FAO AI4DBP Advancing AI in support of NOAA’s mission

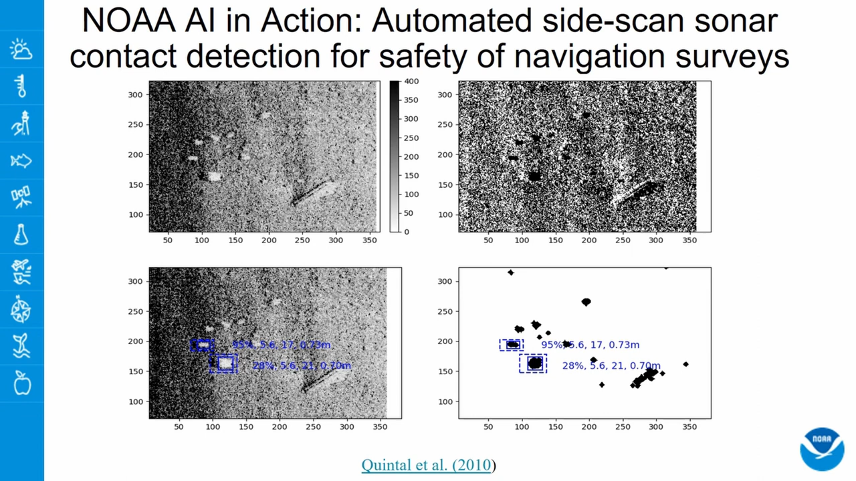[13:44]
So we are able to get the dimensions and probabilities associated with each contact, as you can see in the slides in the bottom, or the figure in the bottom left, right and left.